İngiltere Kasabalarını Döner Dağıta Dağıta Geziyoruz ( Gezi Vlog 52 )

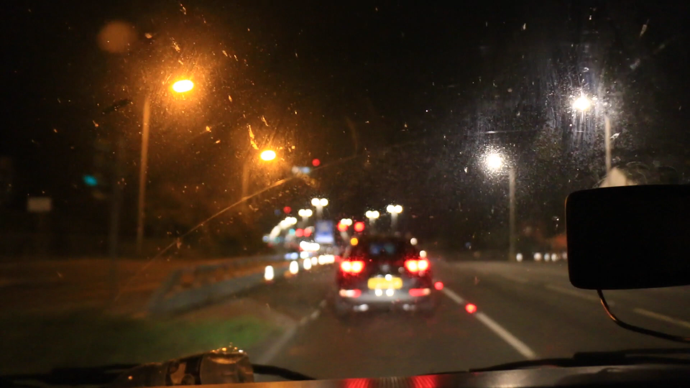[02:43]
Bu ne köprüsü? Bu şey, Tamar Bridge. Aa. Tamar Bridge. Aa, bu şeyi bağlıyor burayı. Evet. Deniz değil mi aşağısı? Plymouth'un, evet, deniz. Burası Coyne, burası Coyne. Hmm. Denize bağlıyor. Şehir, bir başka şehirde bir başka şehir bağlıyor. Asma Köprü gibi. Asma Köprü, ha, anladım. Evet, Asma Köprü aynen. Biraz karanlık.
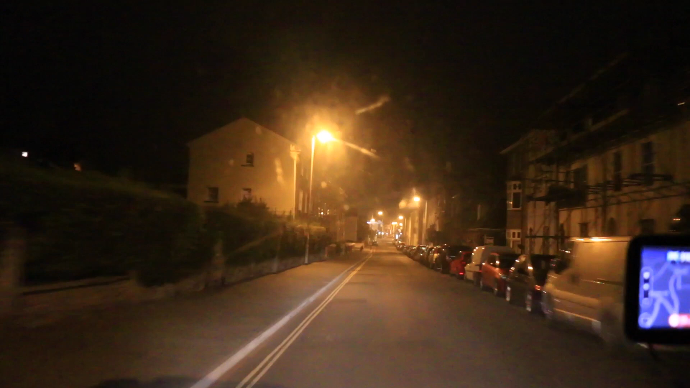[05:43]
O araba duruyor ya, tek araba. Onun önüne bir yere dur, gitme abi. Gitme, fazla gitme, şoku geldi.
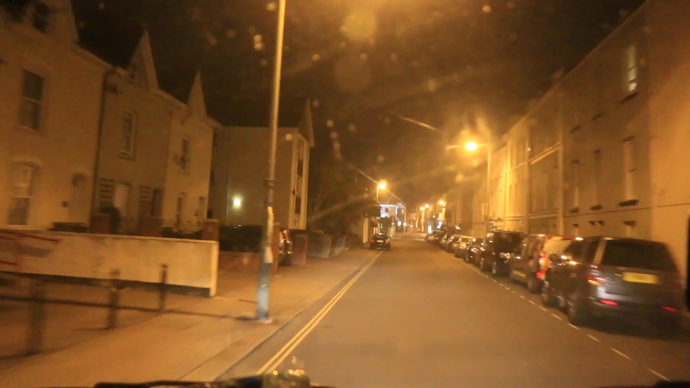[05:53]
Şu arabanın önünde mi? Yeah. Ha burası bak, gitme gitme abi. Şu arkasına dur şuraya.